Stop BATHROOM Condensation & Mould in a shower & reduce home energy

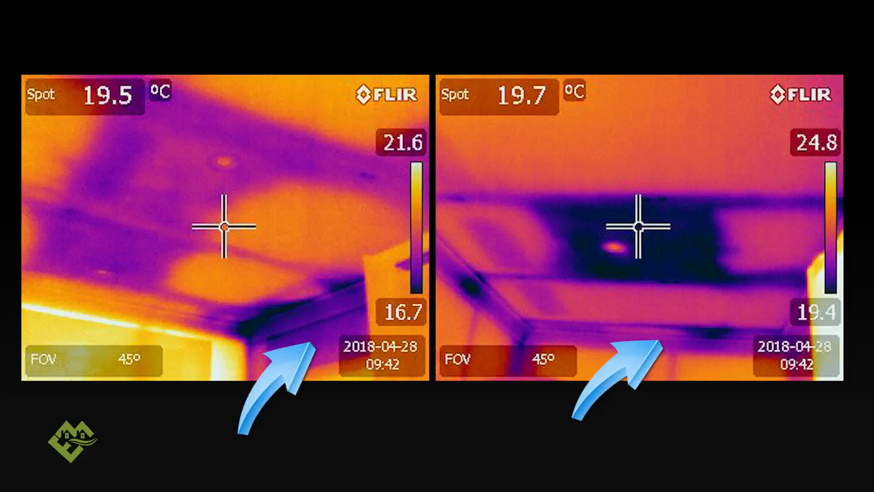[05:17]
from so it's important that that you do that and all of these services above your windows seem to be uninsulated so really